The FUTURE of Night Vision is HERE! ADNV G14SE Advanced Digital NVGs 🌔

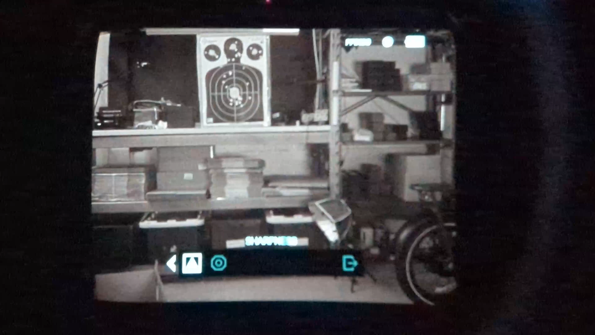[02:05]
swap between 150 frames per second, take photos and videos, adjust the contrast and also the sharpness.
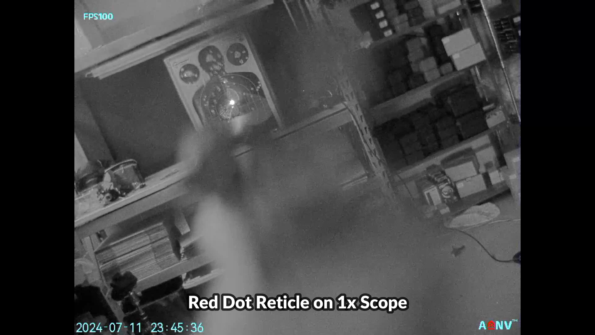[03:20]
The device is running at 100 frames per second and as you can see it's easy to pick up various IR aiming lasers and illuminators and you can see the reticle on an optic and it's very easy to rapidly acquire your target with both passive and active aiming using this setup. Most of the rest of the footage was filmed with a waxing gibbous moon with 55%
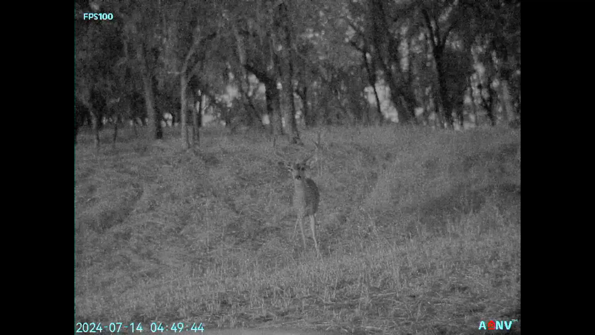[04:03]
for the deer to be visible with the naked eye and much of the background is impossible to see because almost no moonlight is penetrating the canopy. The G14SE also seems to perform quite well in the presence of ambient lighting and you can clearly identify the
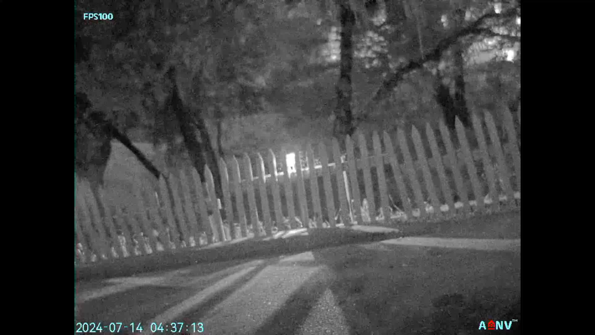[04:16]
light sources and there's a lot less glare compared to many other devices that I've looked at so there would definitely be some advantages to
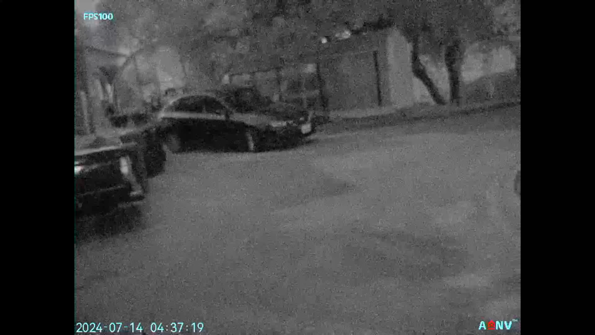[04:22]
using these in the city or suburbs where you might find yourself transitioning between indoors and outdoors and mixed lighting environments. The field of view on the G14SE is 30 degrees high by 40 degrees wide which does deliver a
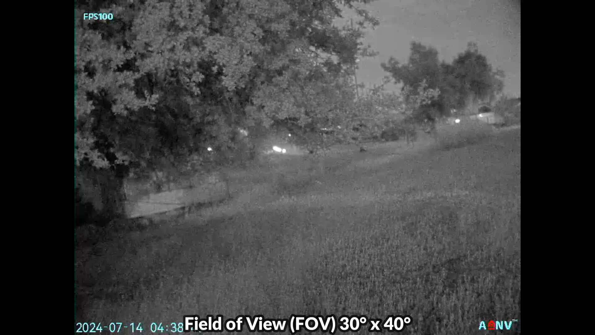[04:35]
very immersive experience and whether you're running at 100 frames per second or 50 frames per second you're going to be able to navigate
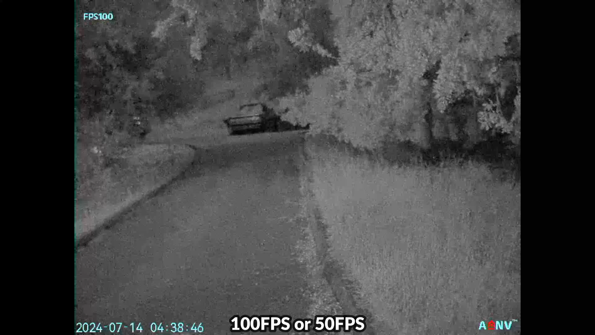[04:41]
much more confidently with this device compared to others with more condensed fields view and slower frame rates. Visibility is best when we look towards areas that are exposed to the moonlight and there is a decent amount of moonlight reaching the road and some of the open areas but underneath and besides the trees it is much darker and we're still able to make out those areas very clearly.
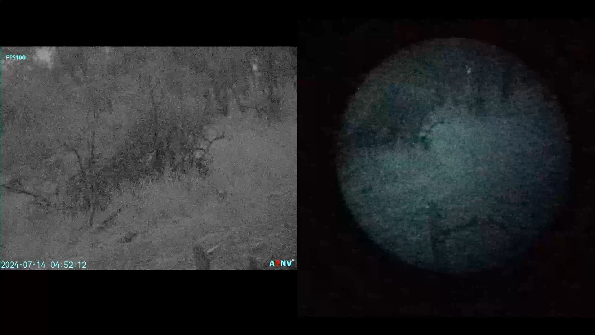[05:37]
Low light no IR performance is definitely very similar between these two devices and
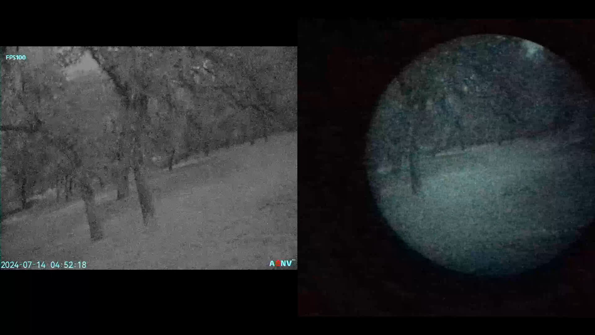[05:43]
there's really no noticeable advantage with regards to being able to see in darker areas between one device and the other.